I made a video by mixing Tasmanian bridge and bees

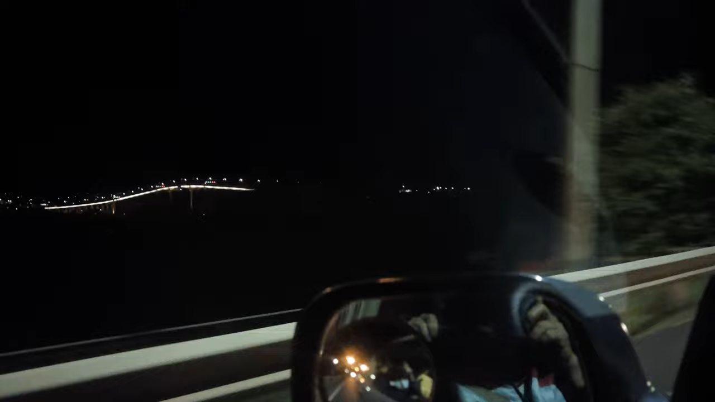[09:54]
र म बाटोमाथि चढेर पुलमाथि चढेर हजुरहरूलाई म देखाउनेछु 5 बाटो छ जम्मा यो पुलमा अनि बिहान
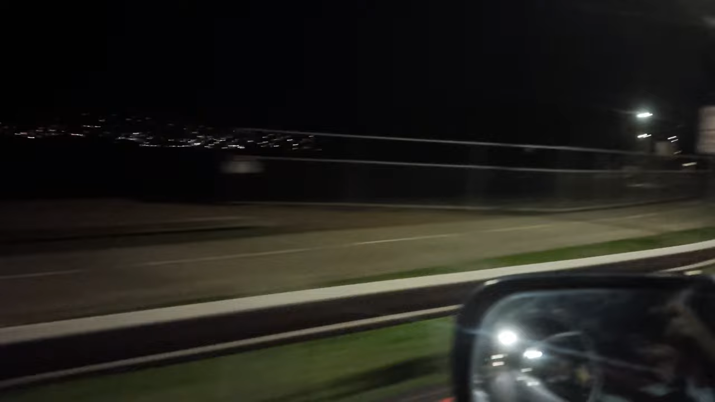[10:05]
6 बजीदेखि हबर सिटी पस्ने 3 इन भित्र जाने हुन्छ भने
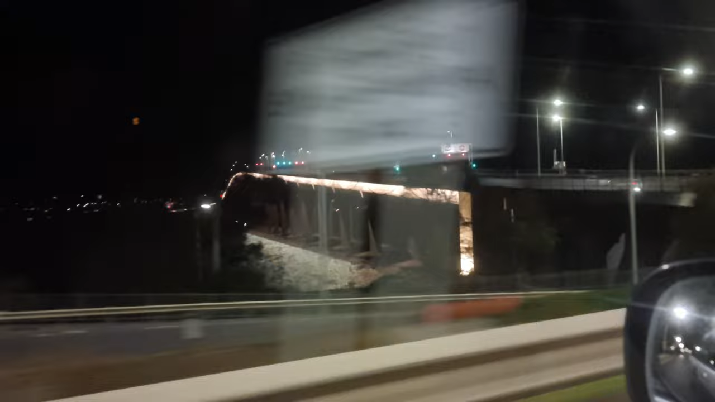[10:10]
2 बाहिर जाने हुन्छ र फेरि 10 बजीदेखि उता बाहिर 3 जाने हुन्छ भने भित्र 2 जाने हुन्छ
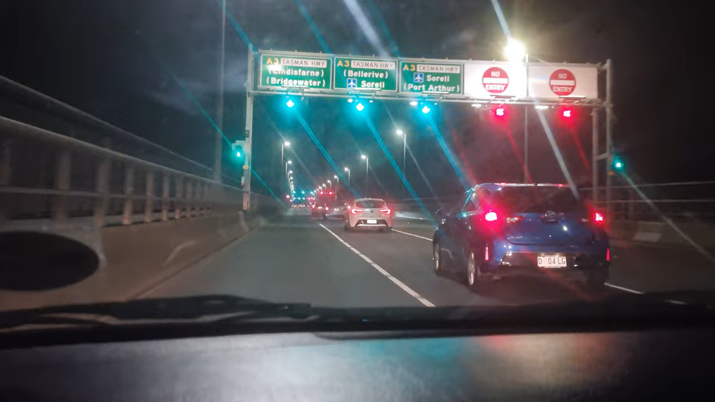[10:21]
अबर सिटी भित्र र बाहिर त्यसरी छुटेको छ बाहिर जाने तीनवटा भित्र जाने दुईवटा हुन्छ दिउँसो चाहिँ यस्तो खालको छ है साथीहरू यो चाहिँ